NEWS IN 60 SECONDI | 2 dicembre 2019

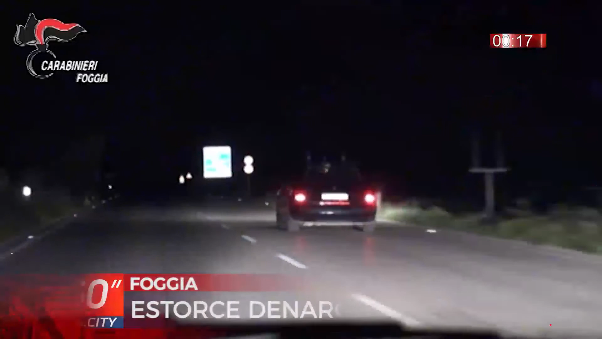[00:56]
Foggia, estorce denaro ai vicini staccandogli la corrente, arrestato pluripregiudicato, l'uomo ha tentato la fuga ma è stato intercettato dai carabinieri.